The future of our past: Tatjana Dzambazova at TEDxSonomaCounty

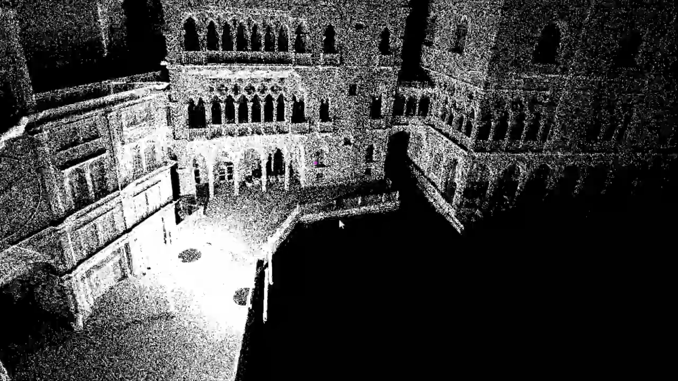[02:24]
It's a cloud of points that basically know their location in space, and it looks like 3D, but it's not really 3D.
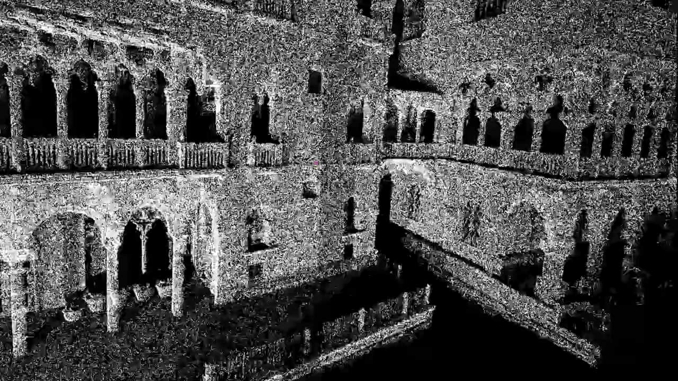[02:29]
But hey, we digitized the reality. It's now in the computer, and we can do something with it.
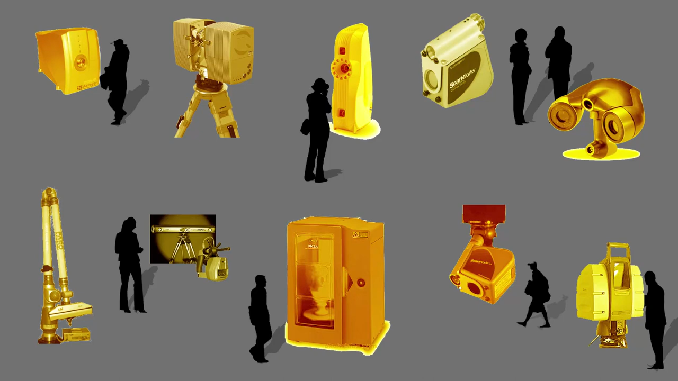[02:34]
What happened in the last 10 years is that all of these scanners have become much easier to use, much faster, much better, and much cheaper. But then a myriad of new sensoring devices like Kinects and handheld scanners, et cetera, have appeared.
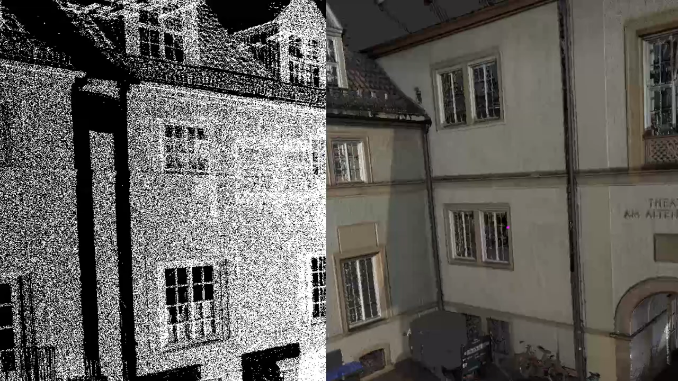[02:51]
What also happened then is that the software that represented, that made sense of what the scanner was capturing, instead of black and white and sparse point cloud, it looks like this.
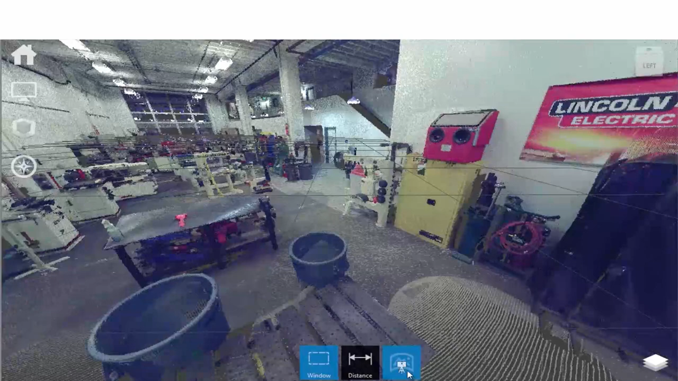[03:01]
So it's almost like you're feeling that you're in the real space.
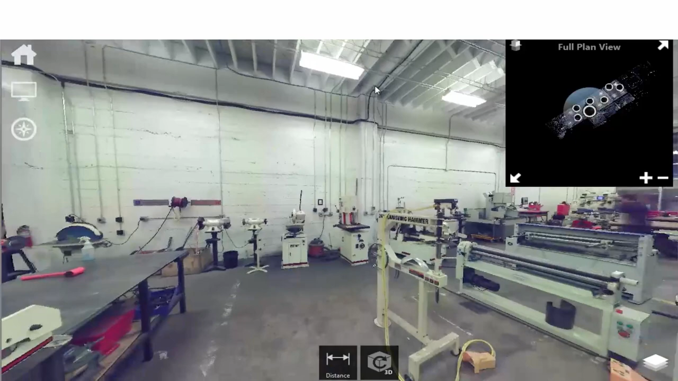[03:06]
These were 7 scans that we took at the tech shop in San Francisco. And now, why is this important?
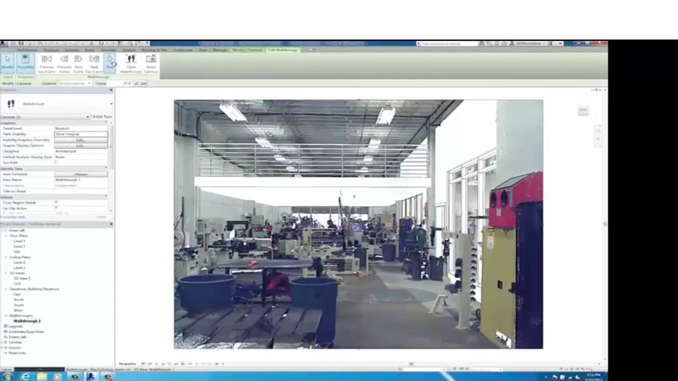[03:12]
Because now an architect, instead of spending time recreating the reality in which they're working,
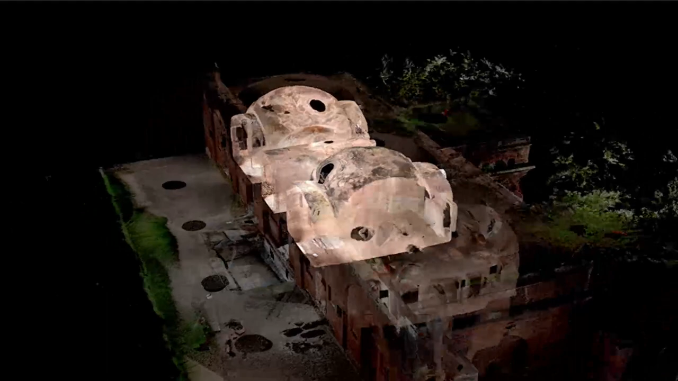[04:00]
And, of course, it's a new base of documentation so that you can restore it, unlike what normally archaeologists still do, measure manually, et cetera.
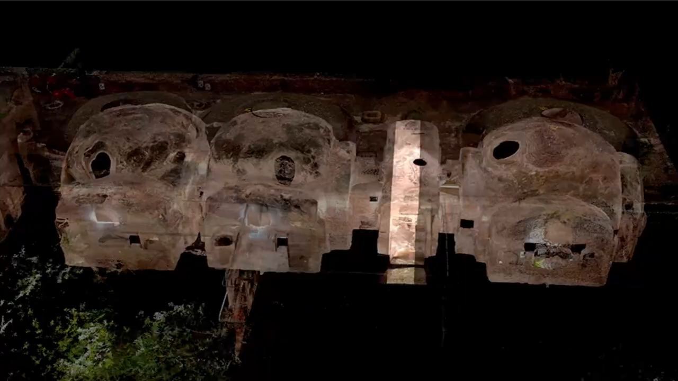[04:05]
But there is an even easier way to digitize the world around us,
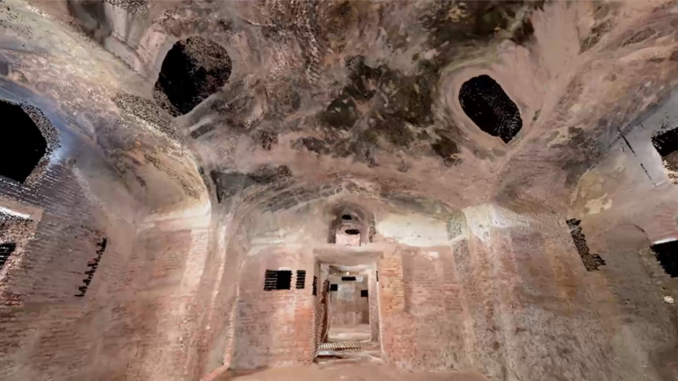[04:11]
and that is with the method of photogrammetry.
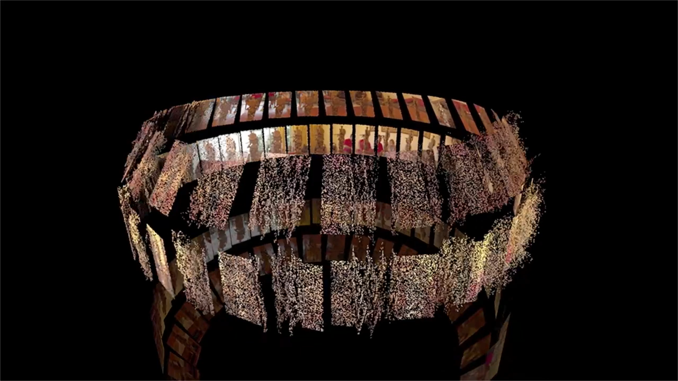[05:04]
We were waiting for dinner, and we took about 70 photos with a pocket camera, and this is what we got back.